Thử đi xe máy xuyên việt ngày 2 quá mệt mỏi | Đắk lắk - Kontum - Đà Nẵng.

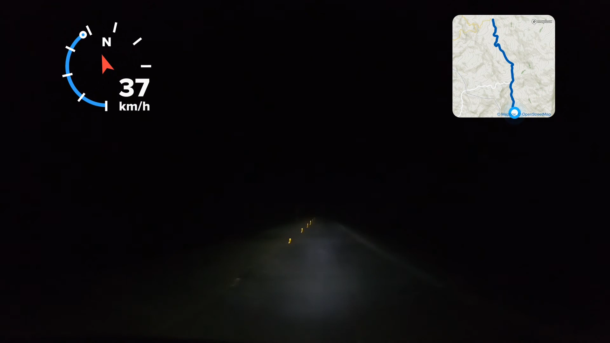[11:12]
đi Măng Đen đồ anh em. Đây có lẽ là cái con đường mà mình đi xưa giờ cảm thấy ghê nhất luôn á anh em. Mới có 7 giờ 8 giờ tối à, 6 7 giờ tối à, nó tối thui, đi đường chả có đèn đường, không có gì hết trơn, mà đường đèo nhỏ lắm, xấu lắm nha anh em, đường rất xấu, đang sửa đang làm lại cầu rồi tụi tụng lâm thà lai sâu lắm, đi chả thấy bóng người nào chơi, sợ lắm. Hai thằng đi cũng may là hai thằng, chứ một thằng chưa chắc dám đi.
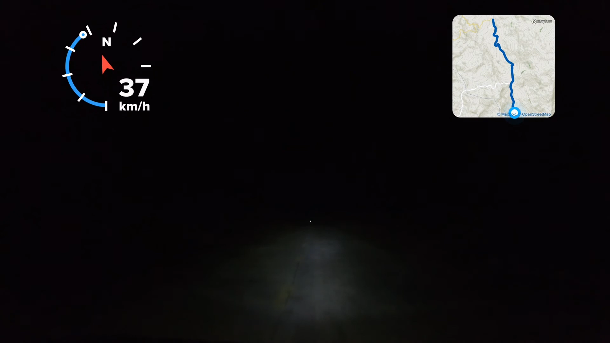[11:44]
Tôi thui à, cứ đi liên tục vậy anh em, không có đèn không có chỗ nghỉ gì hết trơn. Hai thằng nói chung là đi từ sáng mà tới giờ này cũng hơi đuối nhưng mà quyết tâm luôn, đi luôn chứ sao giờ, không lẽ giờ quay đầu à? Về thành phố ấy lại, về thành phố Kon Tum lại, quyết định là xuống, đi xuống Quảng Ngãi luôn nha anh em.
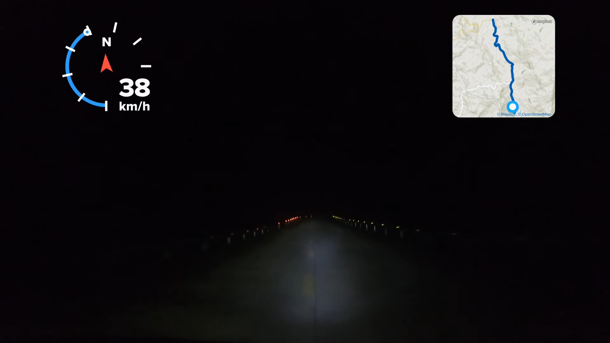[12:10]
Thấy không, đi đường rất là xấu luôn thiệt, đường đất đá được không, tầm lum hết trơn. Mình đi là mình chỉ dựa vô cái phản quang trên đường để mình đi thôi nha, chứ thực sự để mà nói thì cái bóng đèn chợ sáng hàng fake này nó cũng không có ăn thua nha. Thì tình là chỉ dựa vô kia vạch kẻ đường á, với cái ấy đi thôi á, cái phản quang á, đi nó sẽ xấu lắm, đường xấu cực kỳ luôn,
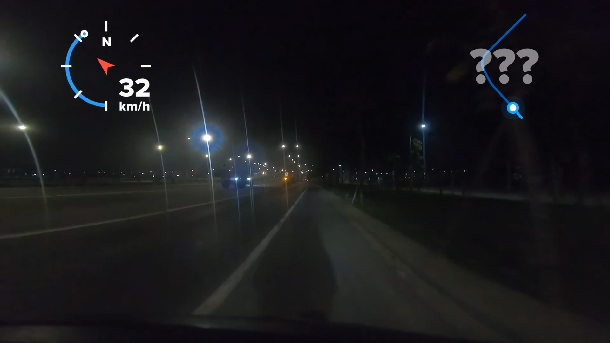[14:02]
Đó, biết là tại vì mình sợ Quảng Ngãi nó không phải là cái chỗ mà du lịch nhiều, mình sợ đi xuống dưới đó mà đêm nó không có chỗ nghỉ ngơi, anh em quyết định là xuống Hội An luôn, xuống Hội An rồi ngày mai có ngủ lại Hội An một đêm, mai chơi Hội An xong rồi đi tiếp. Đó, đường này vô Hội An Đà Nẵng này mọi người, đó bán hết bản gì nè,
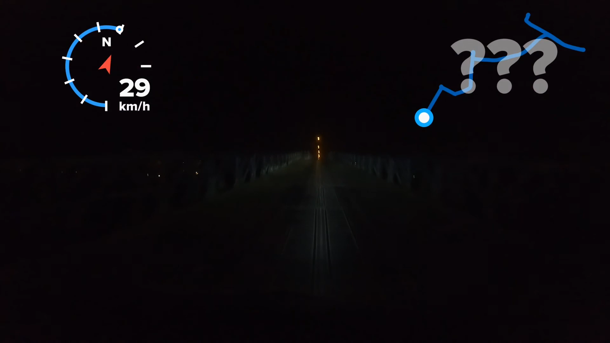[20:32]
Cầu này bằng sắt nha mọi người. Lúc đầu mình quen chớn đang chạy nhanh đó. Chạy lên kia thấy nó trơn quá, hãm lại. Hơi bị sợ.
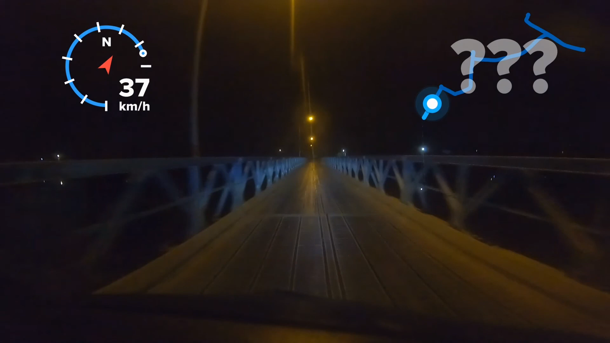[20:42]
Cầu được bắt ngang sông, sông bự lắm nha, sông lớn. Đó, đi qua cầu này. Rồi quẹo vô cái đường dân sinh. Đi qua bên phố cổ. Không biết quẹo bên nào luôn. Phải quay đầu lại nữa. Coi map một cái.
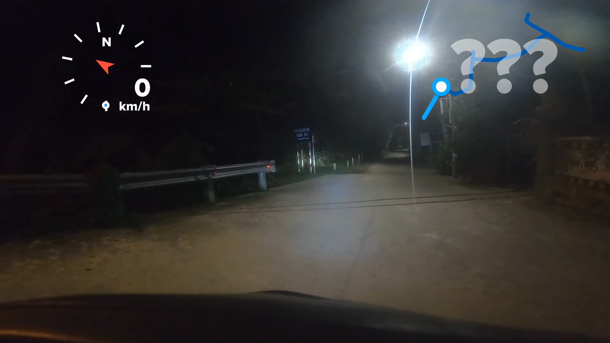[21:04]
Đây sau một hồi coi đường thì cũng mò được tới phố cổ.
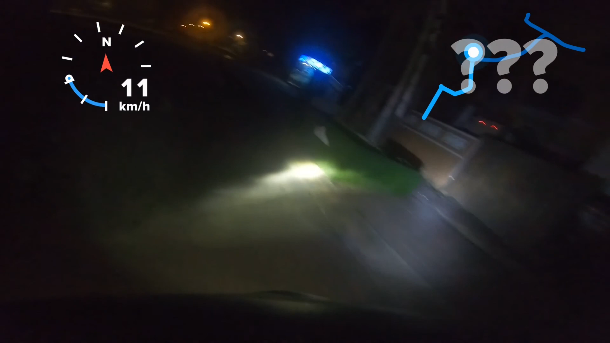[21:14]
Phố cổ Hội An nha mọi người. Bây giờ thì mình sẽ tới đó mình đợi Luân. Tại nãy Luân đi trước rồi mình quay đầu lại, mình thấy không em mình quay đầu lại. Kia giờ cũng kiếm đường vô thành phố Hội An luôn, hẹn ở bên Hội An đó. Không biết là Hội An có gì chơi không ha.
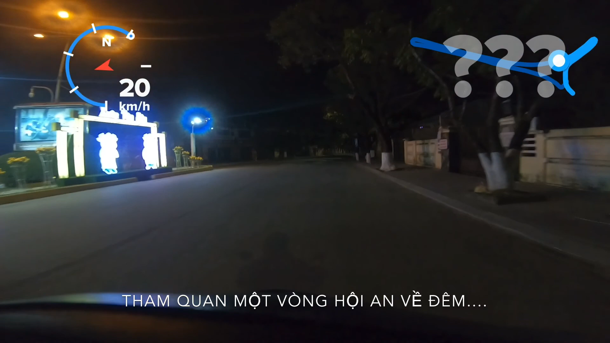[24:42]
Giờ đi kiếm homestay trong lúc đợi luôn thì đi một vòng em nhỏ bé này cho mọi người cũng xem nhé, phố cổ như thế nào, tối quá cũng chả thấy được cái gì hết trơn.
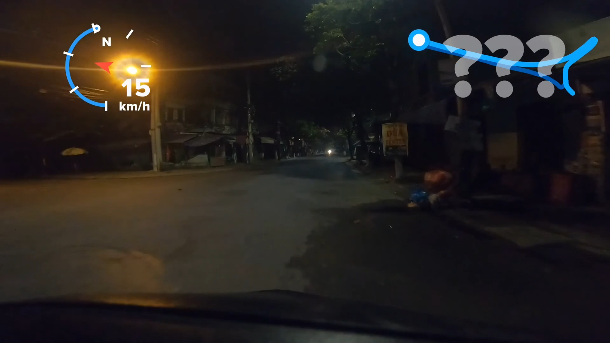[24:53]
Đi một vòng mà cũng quay về lại chỗ cũ, chỗ quảng trường đợi luôn nè mọi người ơi.